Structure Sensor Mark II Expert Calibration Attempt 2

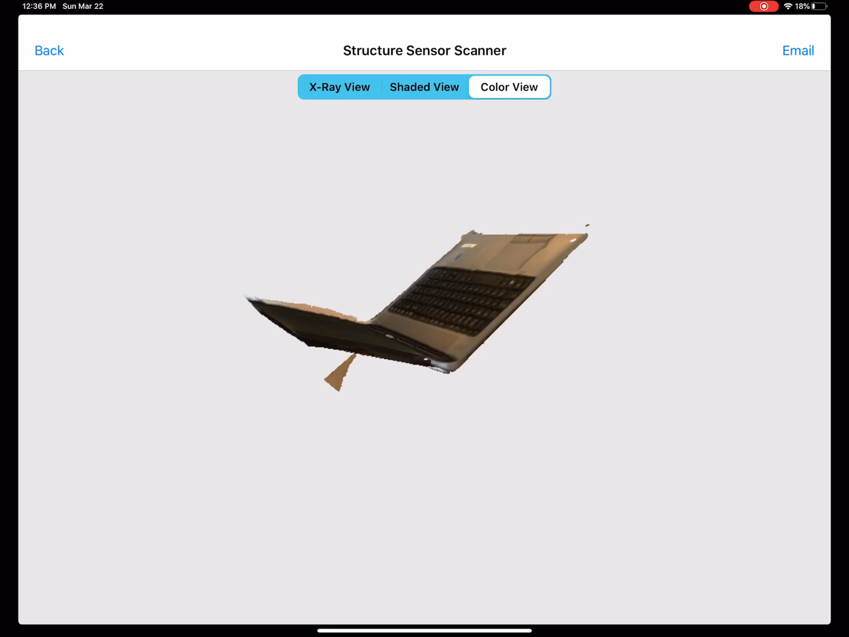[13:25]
to line it up. Look at that. You can, like...
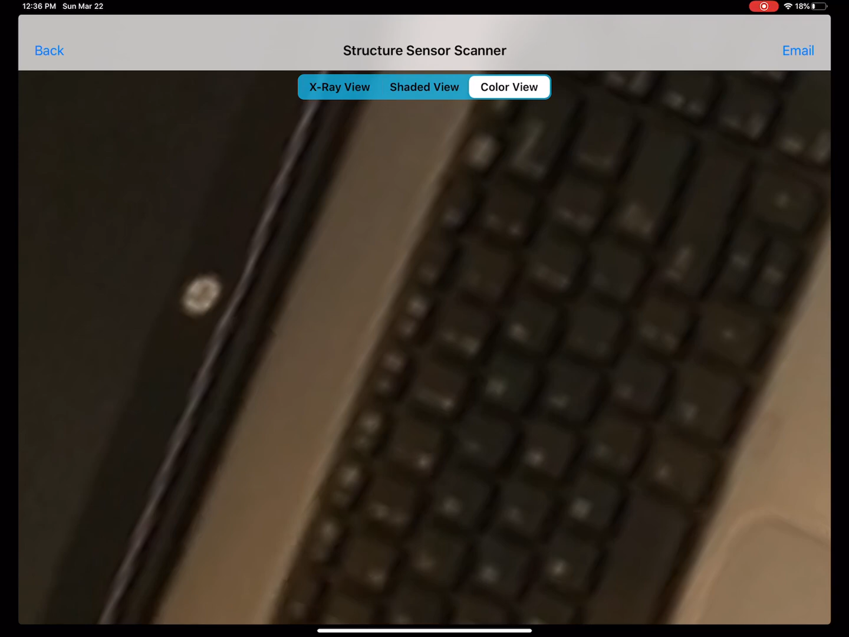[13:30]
I'm cheating. I know what the letters are, but I can actually kind of read them.
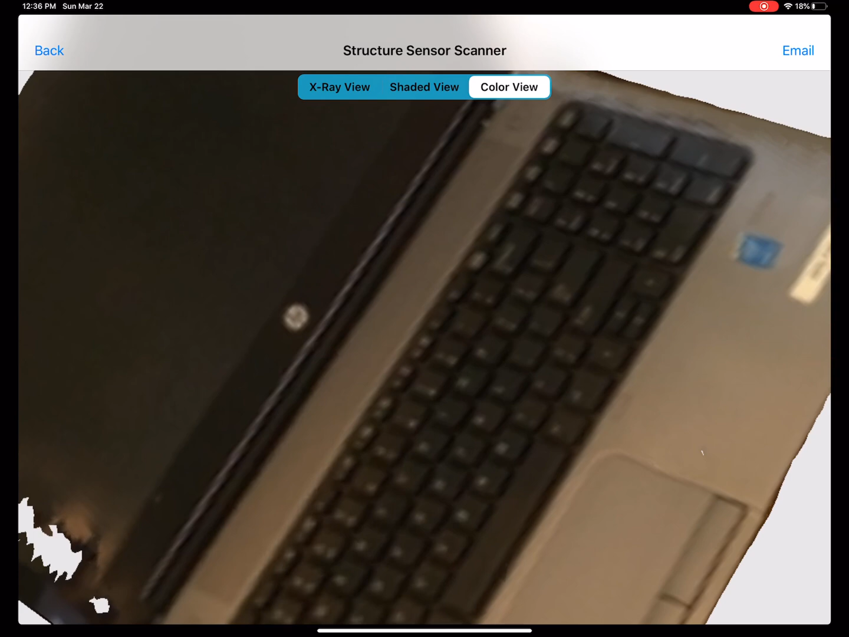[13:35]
That's kind of cool. Although, yeah, it's this shiny object, right?
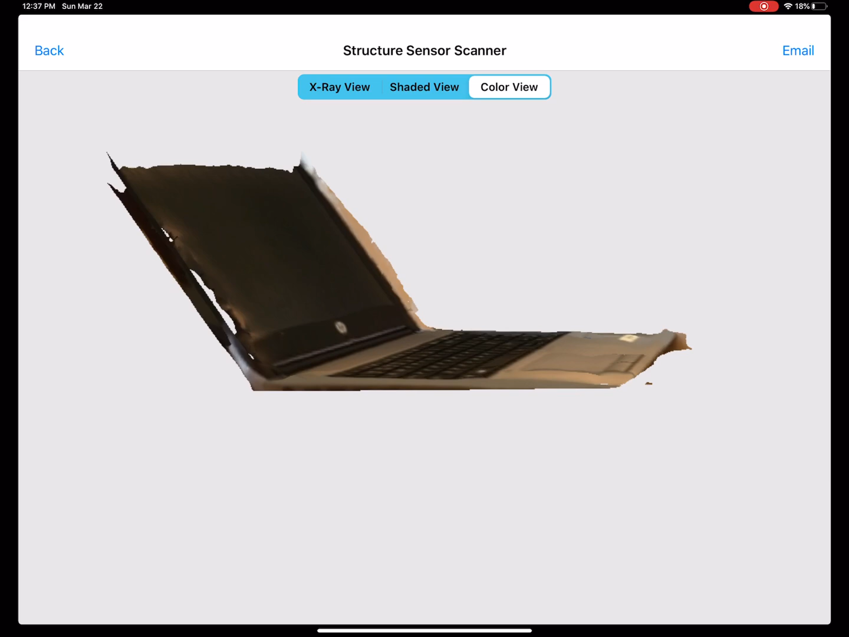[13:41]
So you've got, like, what appears to be some screen deformation in there.
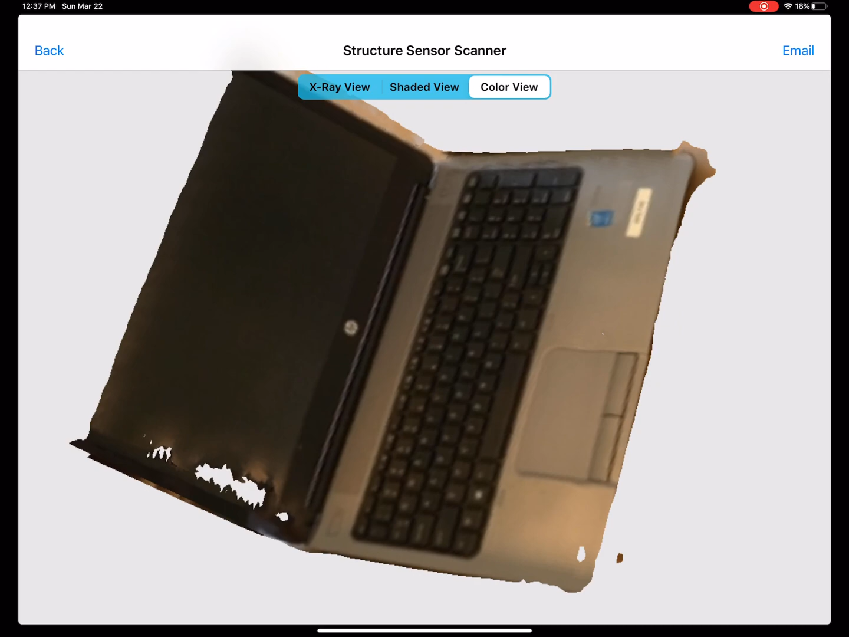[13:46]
Obviously that hole right over there, but wow, it actually did, like, okay, all things considered.
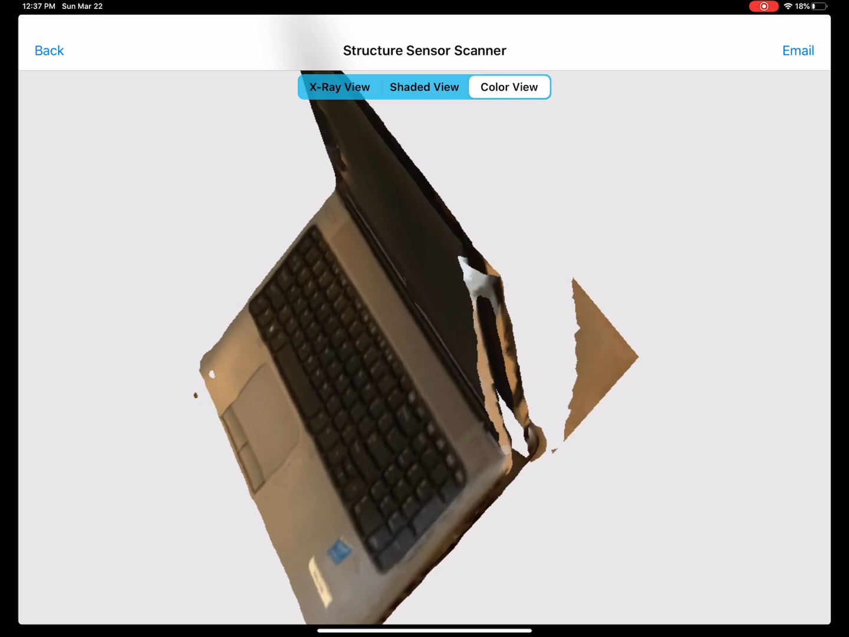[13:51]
I just wish I had better confirmation where I was scanning.
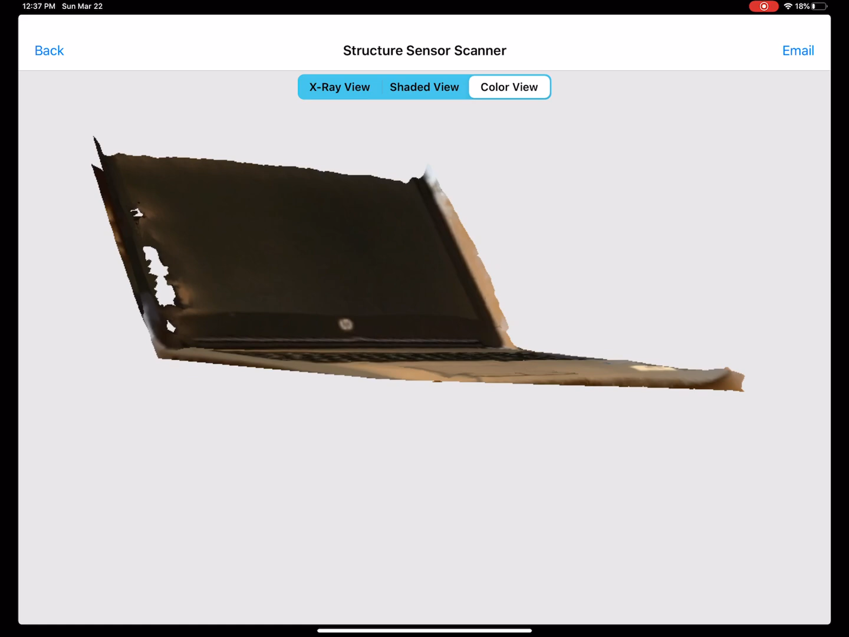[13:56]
Also, I don't like that it didn't, like, get low enough. I think it's because the box was bent, but...
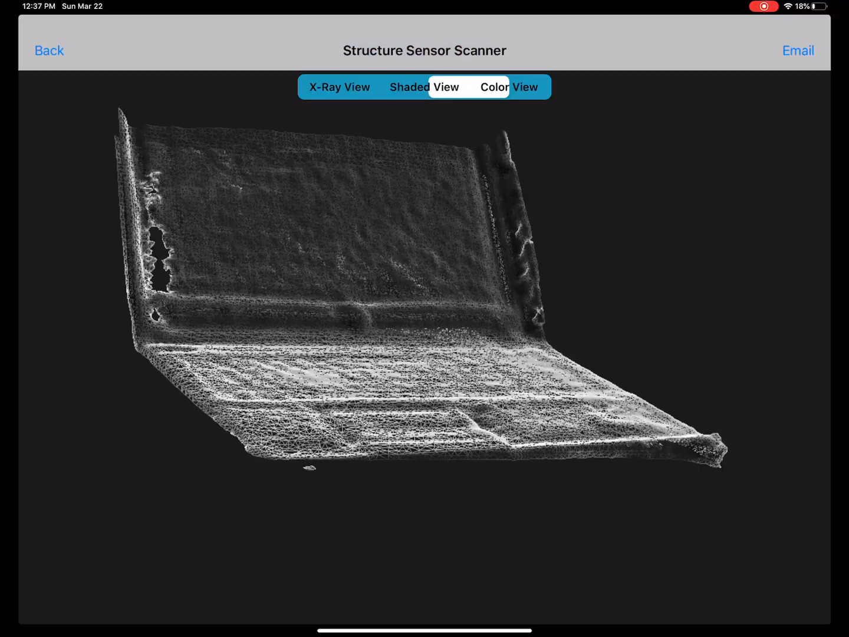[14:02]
Um, x-ray view. Yeah, see? It's, like, bubbly screen. Um, well, the keyboard actually looks pretty good. No, no, look at that. It's, like, bubbled down there and stuff.